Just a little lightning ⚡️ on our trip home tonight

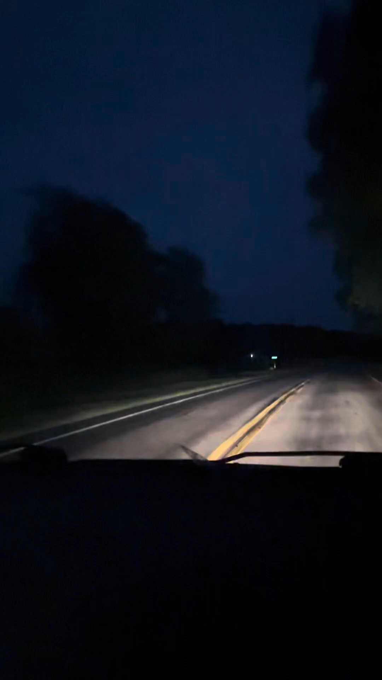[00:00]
Let's see if I can capture some of this nice lightning we're getting here. If I keep the windshield clear, you should. It's been some major streak lightning. Oh, the mountain's hiding in that part right there.